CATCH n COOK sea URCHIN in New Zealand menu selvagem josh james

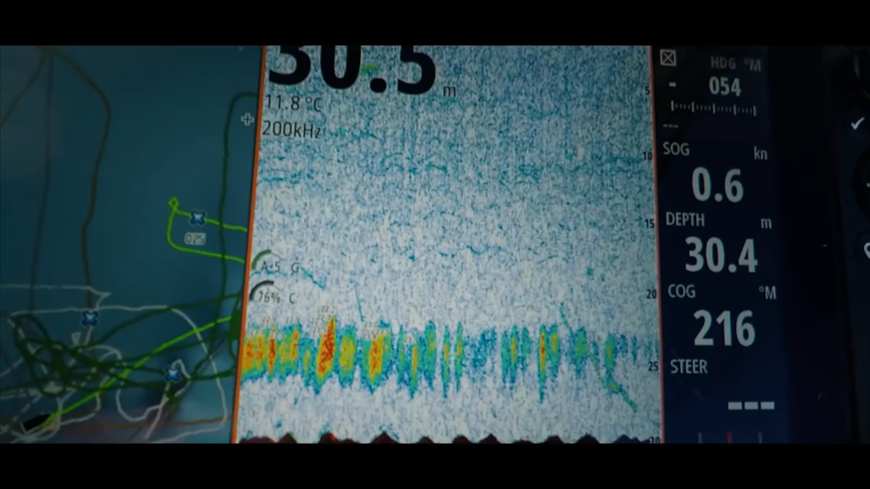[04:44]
On screen: water 11.8°C, speed 0.6 kn
There's fish here, but they're not biting. Fish on! Did he get one?